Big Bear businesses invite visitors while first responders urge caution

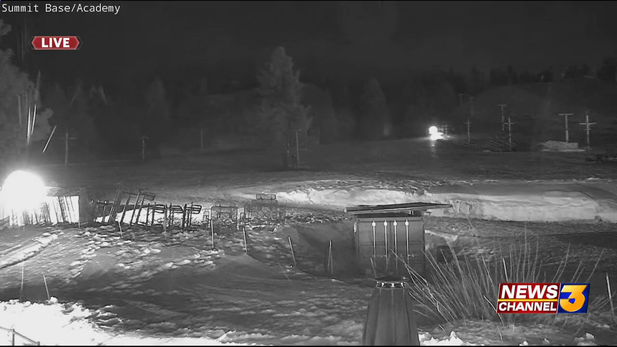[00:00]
Alright, here's a live look at Big Bear Mountain Resort, where tonight they are inviting skiers and snow lovers to come to enjoy the record setting mountain snowfall.